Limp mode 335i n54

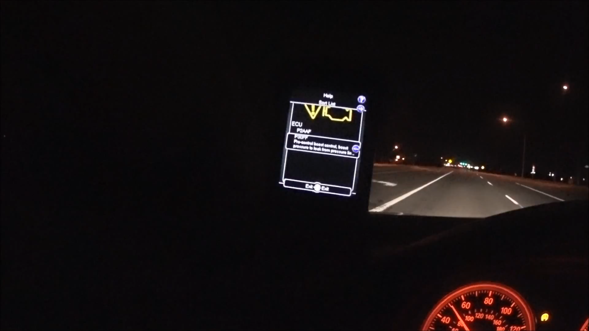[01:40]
And then it says Pre-control boosts control boosts pressure to leak from pressure line So